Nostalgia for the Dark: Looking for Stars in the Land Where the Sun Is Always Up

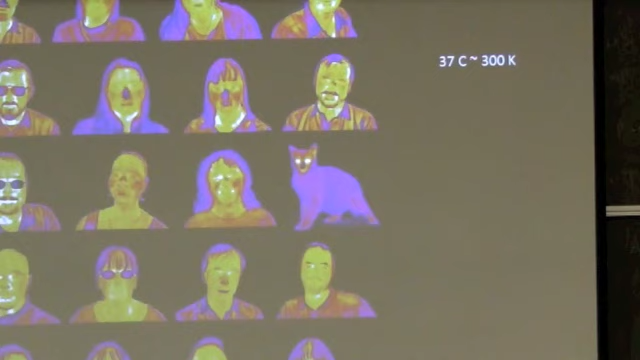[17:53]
If I take a picture of you with the lights off, I can see you all glowing in the infrared. Actually, these are pictures taken by NASA of people and a cat. And you can see that they are glowing, even with the lights off. But here comes the interesting point. This is molten lava. Given that color and the scale that I made on the right,